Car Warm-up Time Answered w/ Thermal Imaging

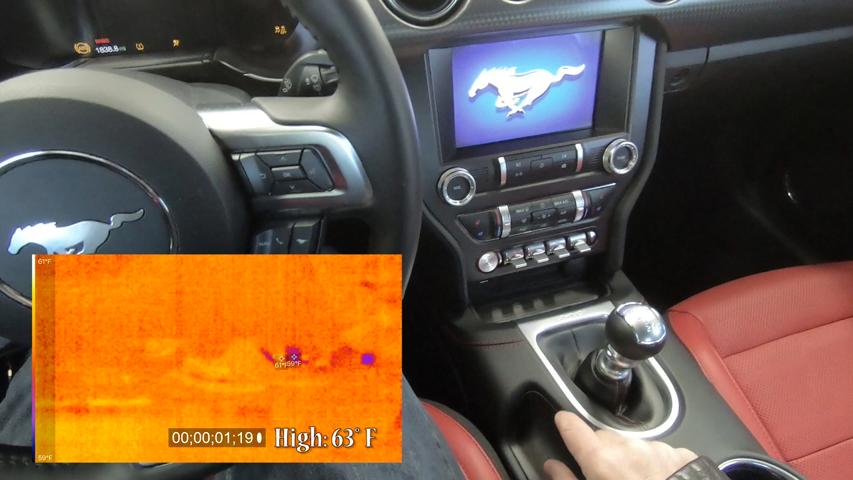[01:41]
And right now the temperature is measuring less than 140 degrees.
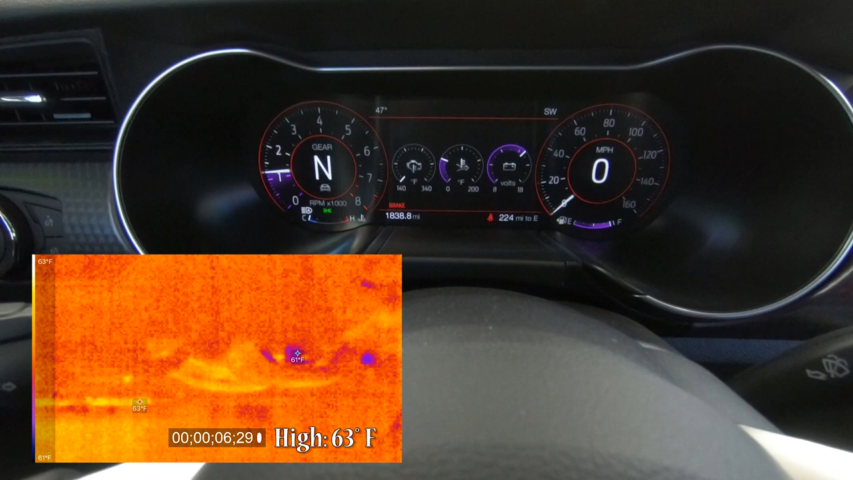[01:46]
On screen: scale top 63°F, scale bottom 61°F
When you are looking at the video you will see an indication of the lowest
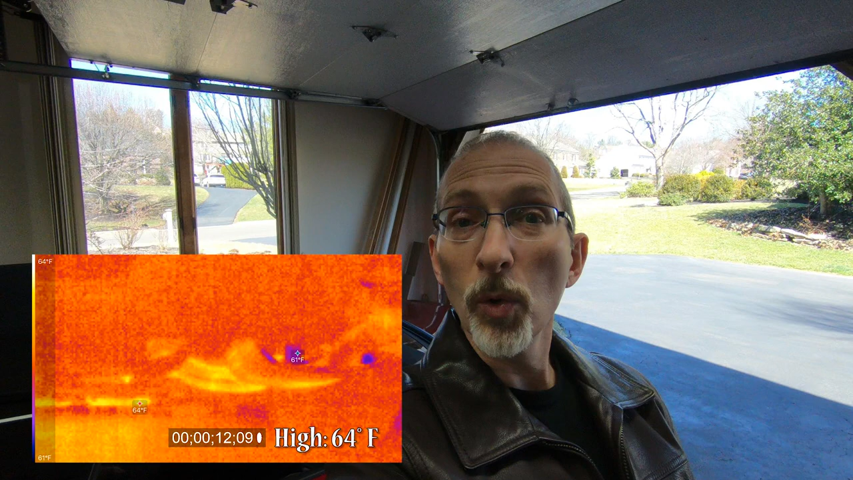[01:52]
On screen: scale top 64°F, scale bottom 61°F
temperature and the highest temperature that the camera is picking up.
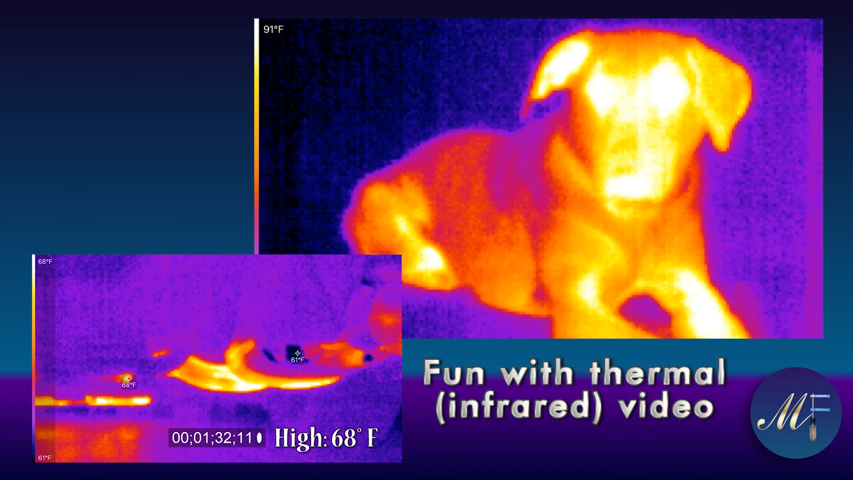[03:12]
On screen: scale bottom 61°F
The one on the left is Koda, she has more fur.
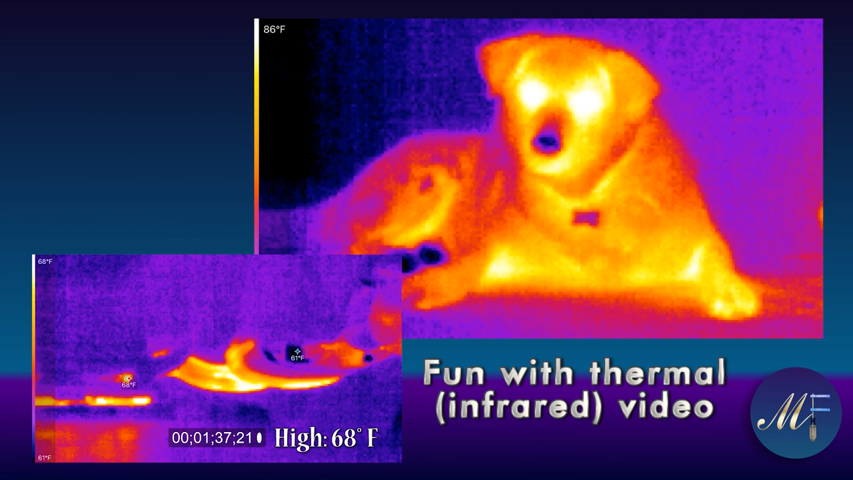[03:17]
On screen: scale bottom 61°F
And you can see that Koda is transferring much less heat than Zoe is.
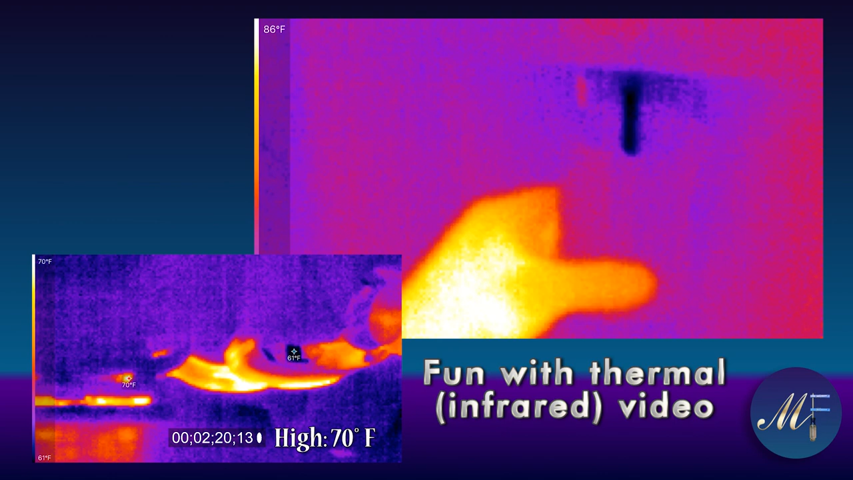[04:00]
On screen: scale bottom 61°F
Now watch as the plastic gets cold.
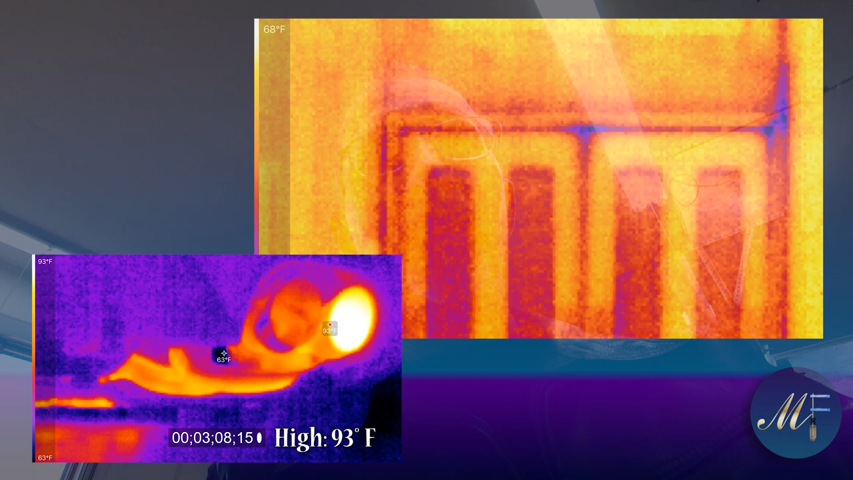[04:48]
On screen: scale bottom 63°F
Now it just occurred to me from looking at the thermal imaging that I'm in good
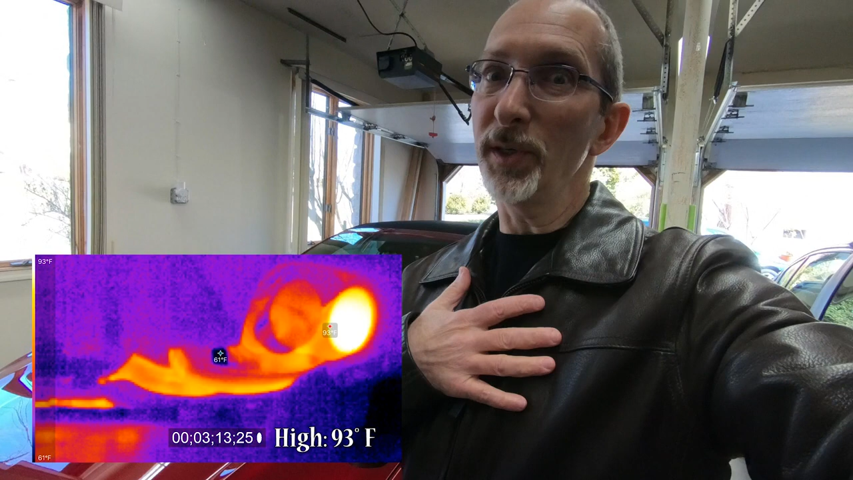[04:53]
On screen: scale top 93°F, scale bottom 61°F
neighbor mode and it's not putting the exhaust out through both of the tips.
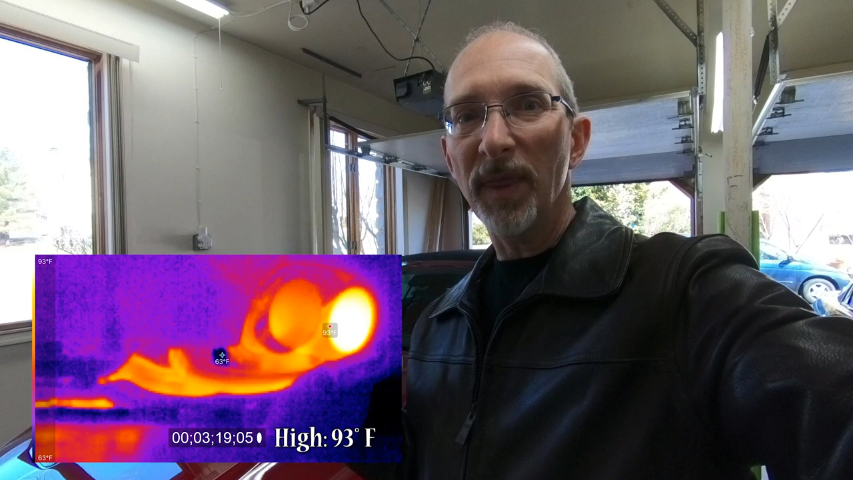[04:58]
On screen: scale top 93°F, scale bottom 63°F
So I'm going to go in there and open up the active exhaust.